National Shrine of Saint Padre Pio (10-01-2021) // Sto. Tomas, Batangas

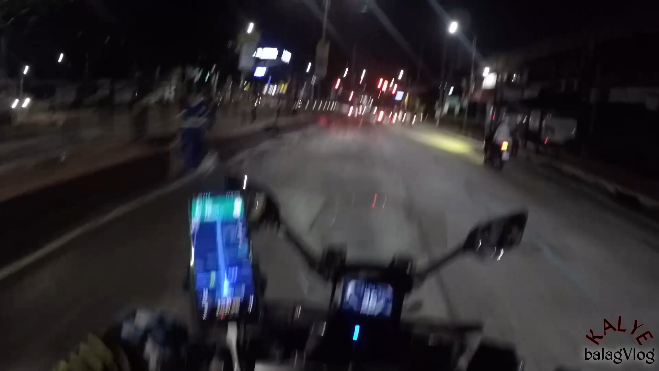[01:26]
Mukhang maluwag naman kasi ito ang turo ni Waze. So ang daan natin is Quezon Ave, Espanya, Mabini Bridge, Osmeña Highway.
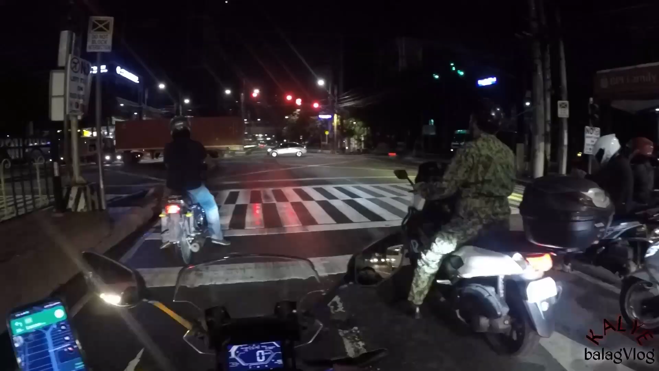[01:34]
Diretso na ng service road. So time check tayo, 5:14.
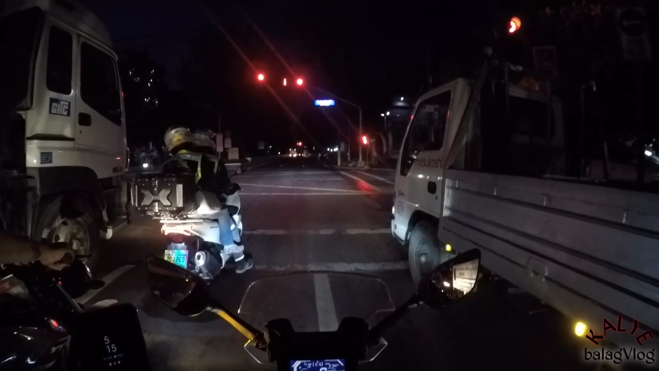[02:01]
Yay! Tara, sana wala tayo masyadong truck na makasalubong. Or makasabay pala.
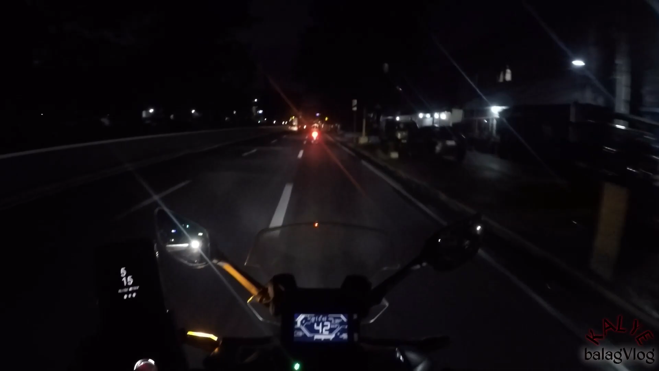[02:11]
Pero dito mukhang meron na eh. Oh. Yun lang, wala talaga traffic kasi sa Google Maps, naka-green yung kalsada. So, ibig sabihin, maluwag.
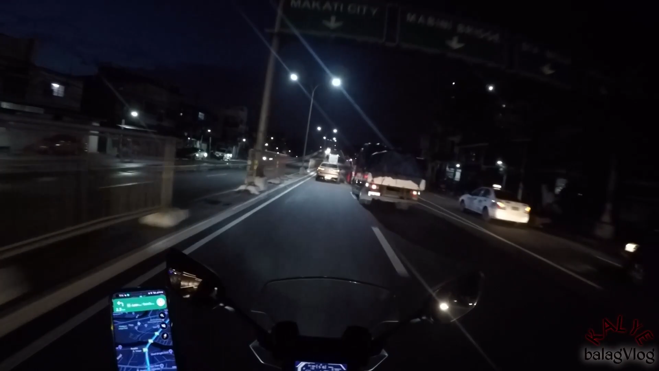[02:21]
Tara, tara, tara, biyay muna. So, ito yung pinakamabilis na way kapag pupunta kayo ng Batangas. Kasi diretso to ng service road. Maliban kung galing kayo ng bandang EDSA. Pero kung from Caloocan kayo or Manila, dito talaga daan yan, tol. Yun nga lang, di kami dumadaan dito, tol, kasi ang daming lubak na kalsada dito yan, gaya nyan, no?
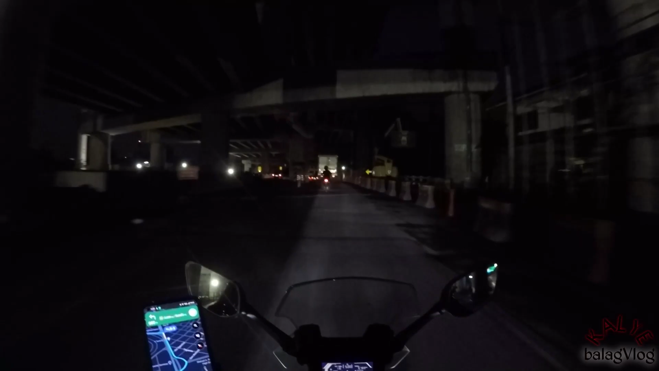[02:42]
Matagtag dito.
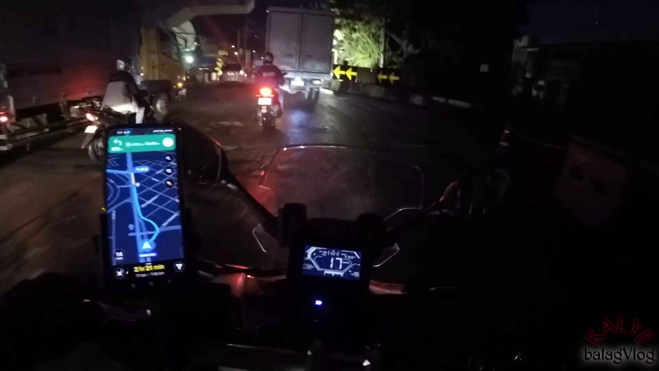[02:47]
Puro truck dumadaan dito, tol, kaya ganyan yung kalsada dito. Oh, yan, grabe, ang daming lubak, oh. Kasi kung sa EDSA, mahaba. Mahaba sa mahaba, pero yun, isang diretso, tsaka wala masyadong lubak. Tapos kung madaling araw naman kayo aalis, wala din traffic. Well, dito wala din traffic, eh. So far naman, medyo maganda. Last time na dumaan ako dito, 2019 pa ata, o 2020. Mga kalagitnaan ng pandemic kasi bumabiyahe na rin ako noon eh. Ah, medyo okay na yung dito kalsada, ayan no.
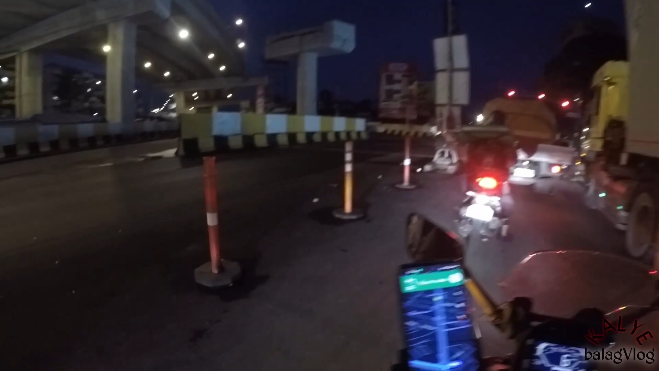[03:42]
Pero mukhang espalto na siya. Daming lubak doon? Bago ay sa iyo eh. Maraming truck dito eh. Dito pa sa mga truck eh.
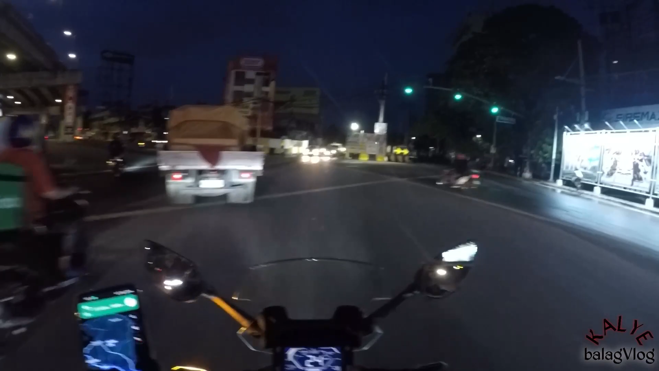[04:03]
So yan mga tol, medyo Tignan natin. So ito, diretso na to, papunta na to ng S-Lex.
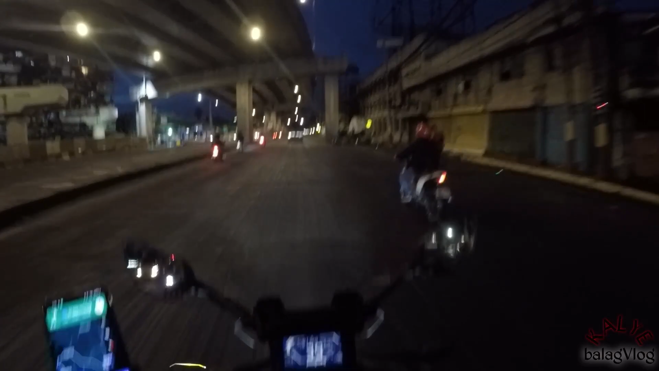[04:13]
Wow, medyo okay rin ko siya na tol. Kaya natin, gumigilid sila eh. Ibig sabihin, nasa gilid yung maayos na kalsada, di ba? So gigilid tayo. Kasi yung mga yan, matagal na dumadaan dito yan, kaya kabisado na nila yan. Ayan no? Oh. Hindi naman siya ganun kalubak yan. Yung mga nadaanan natin, hindi masyadong malubak yun. Yun yung part na yun.
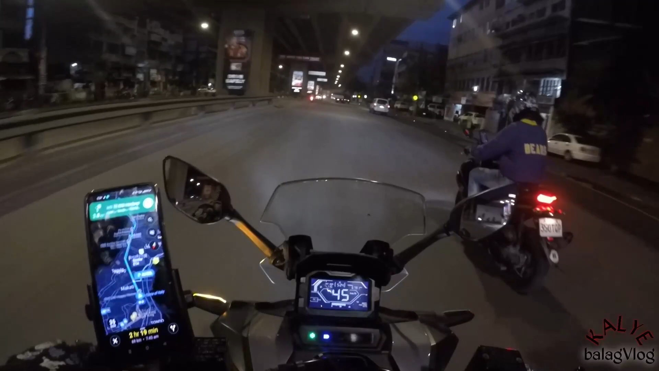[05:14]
So gumigilid sila yung mga motor tol, oh yan oh. Kabisado nila yan. But ibat eh, parang yung mga ano, yung mga lubak nasa gilid din. Or umiiwas lang sila sa mga truck siguro, no? Sabel, Rojas only. So hindi tayo doon, dito tayo. Oh, di ko nakabisado tong kalsada na to.
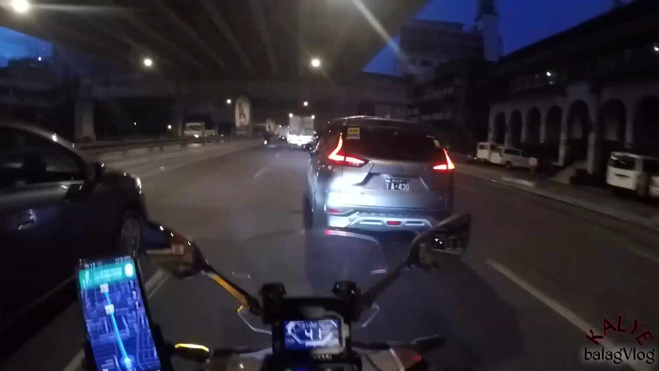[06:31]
So mas mabilis dito. So malamang sa mga susunod na biyahe natin papunta ng Batangas tol, eh dito na tayo dadaan kasi nakita naman natin, di ba, na medyo okay na yung kalsada. Hindi na katulad ng dati na talagang lubog-lubog. Lalo sa mga magdadaan ka sa Riles, grabe yung lumak ton tol. Edsa na yung kasunod pala. Sipat-sipat. Sipat Kilatis, sabay overtake.